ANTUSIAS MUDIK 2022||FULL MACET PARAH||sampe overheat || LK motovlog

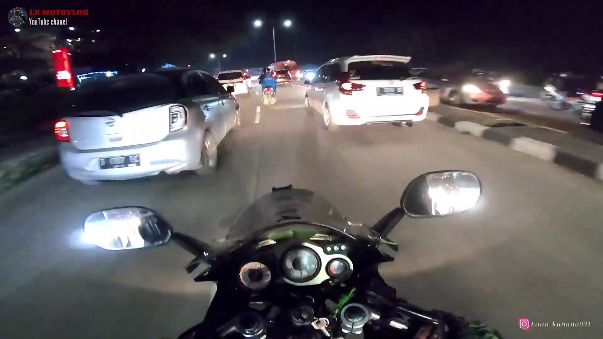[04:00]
Pucet, gila, macet banget, coy. Ini gua di Karawang ya, coy.
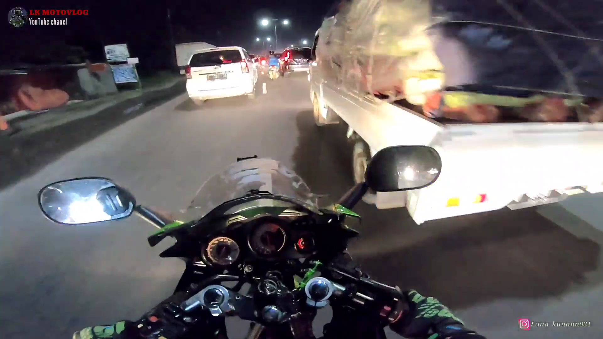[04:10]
Karawang macet, coy. Siap, gua ketinggalan temen gua malah. Karena macet, pasti kalau macet terpencar, coy. Ntar ketemu aja di depan. Parah sih, parah, rame gila. Mana ini putar baliknya? Jauh banget, coy. Macet parah.
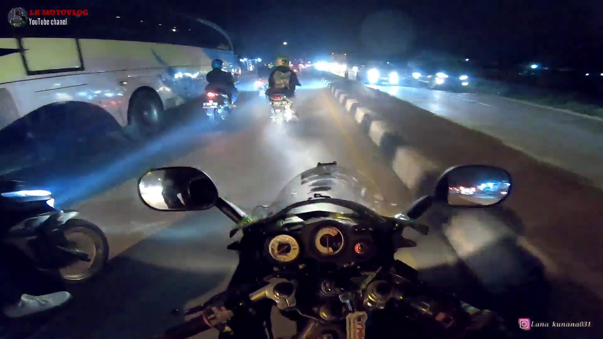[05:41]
Victor. Gila. Pelek jari-jari. Ngeri-ngeri. Ini malah teman gua enggak tahu kemana cuy. Kita buntutin aja cuy. Plat AA, plat R. Tahu R-nya mana tapi gua kurang hafal untuk platnya cuy.
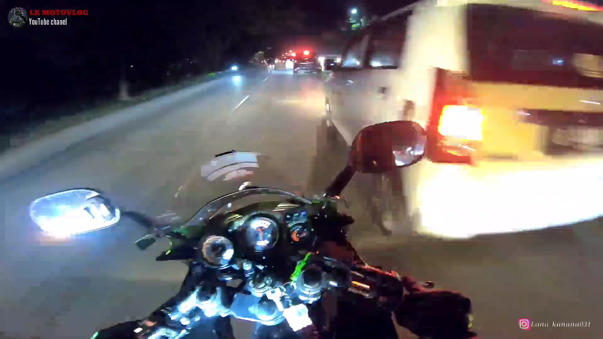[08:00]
Baru ditarik sekali. Udah ramai lagi. Wah ini dia, udah kelihatan.
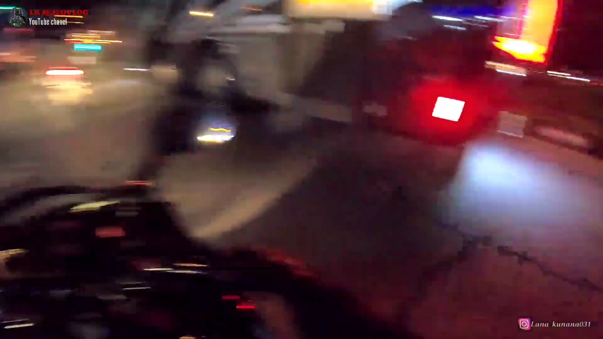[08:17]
Kita putar balik di sini. Gue kira tadi ini teman gue cuy. Soalnya setel motornya sama.
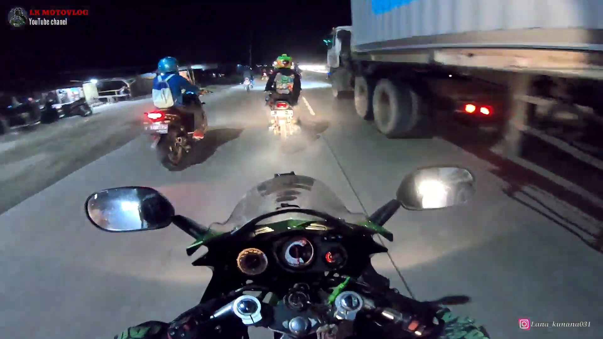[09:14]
Buset, bayangkan coy, 2 tahun ya gak mudik, rasanya itu gimana coy. Udah kangen banget kamu halaman coy. Tapi ini omongannya ninjanya sih ngebul banget coy. Olinya terlalu boros mungkin.
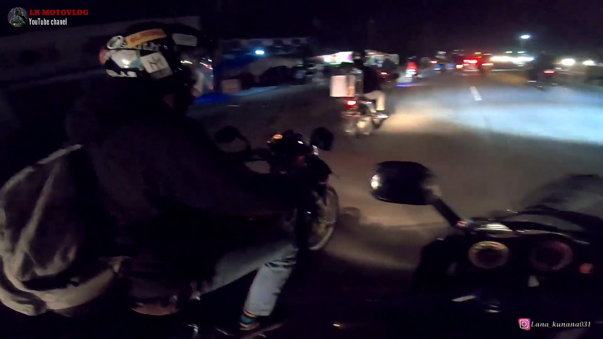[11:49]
Anjing teman gua ini, gua cariin coy. Ngeri.
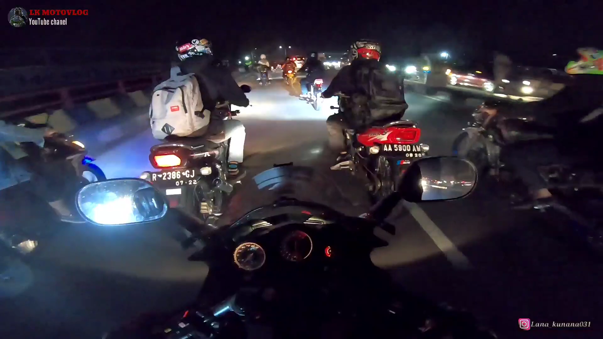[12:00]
Wih, itu kan stylenya sama Ninja S atau Ninja R ya, Victor. Ikuti bae. Parah Cikampek ini, parah.
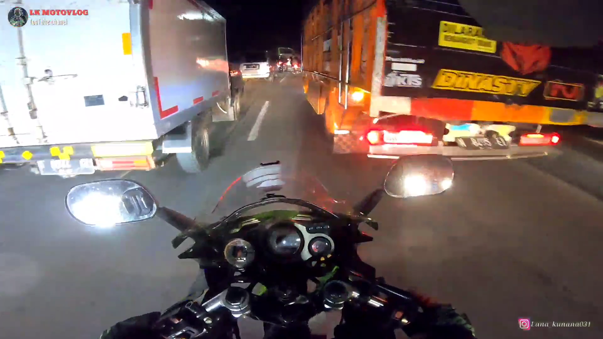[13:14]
Tolong kasih jalan. Aduh. Mantap jiwa. Dua tahun gak mudik ya. Kayak gini coy antusiasnya kalau mudik. Belum ya. Buat yang gak pernah mudik, waduh, tonton sampai full pokoknya. Buat yang gak pernah pulang kampung ya kan. Parah.
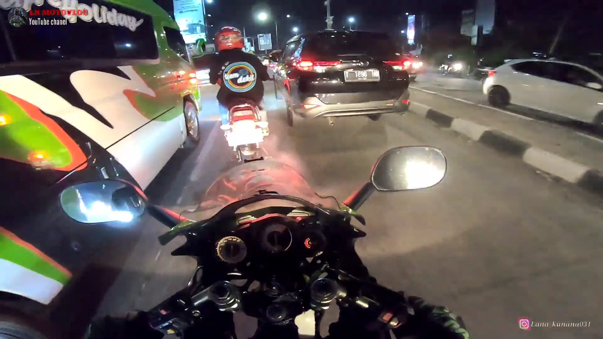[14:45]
Anjing, dipepet gua. Turunin mesin dulu coy, suhunya panas. Pokoknya gua tarik biar dapat angin ya coy.
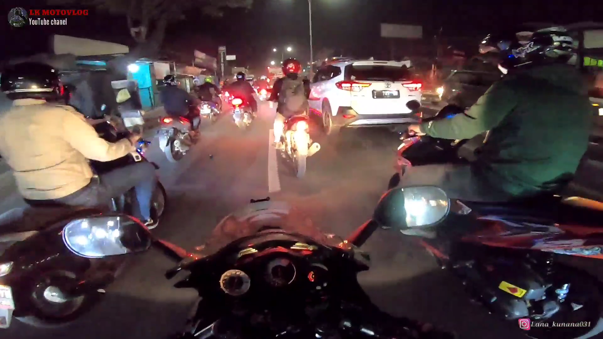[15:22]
Ini kalau udah keluar Cikampek aja, udah keluar Cikarang, Karawang, Cikampek, udah los, udah enak. Ini macetnya itu cuma di sini doang. Tapi kalau siang biasanya tuh macetnya di Cirebon. Cirebon macet kalau siang. Anjim, tangan gua pegel. Parah. Ngeri, macet, parah.
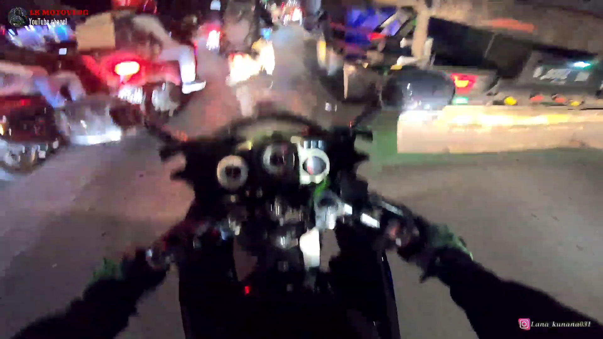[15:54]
Yuk. Motor gua semoga kuat ya. Tahan banting semoga ini. Mau di geber-geber kayak apa ini, harusnya tangan banting harusnya nih. Padahal gua enggak prepare sama sekali, coy. Enggak gua servis. Enggak gua apain, yang penting oli samping full tank. Dan jangan lupa di tangki itu tambahin, coy. Yang banyak enggak apa-apa. Jangan kebanyakan, tapi jangan oli samping semua, ntar enggak hidup. Ntar motor lo dikira ini apa, coy?